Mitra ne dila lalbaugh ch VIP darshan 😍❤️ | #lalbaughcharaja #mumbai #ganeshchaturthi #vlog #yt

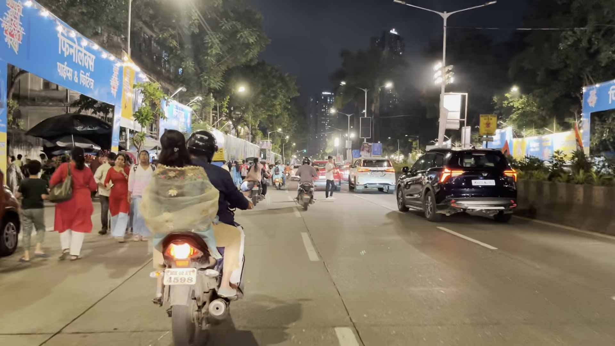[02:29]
तुम्ही बघू शकता काय लाईटिंग आहे काय रस्ते आहे सगळीकडे बॅनर वाजी हे ते